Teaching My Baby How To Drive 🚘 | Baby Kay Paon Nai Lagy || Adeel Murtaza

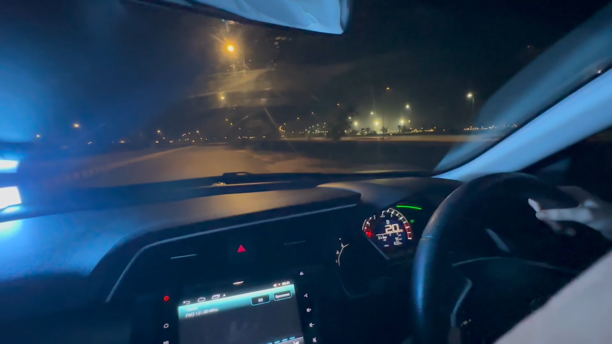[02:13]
बस अब आपने ये देखना है कि आपने किसी भी तरीके से ना अपनी लाइन नहीं आउट करनी, ठीक है, जहाँ आपने लाइन आउट की बस वहाँ आपका एक्सीडेंट हो जाएगा। Do you get it, baby? Yes, baby. Yes, baby. Okay, baby.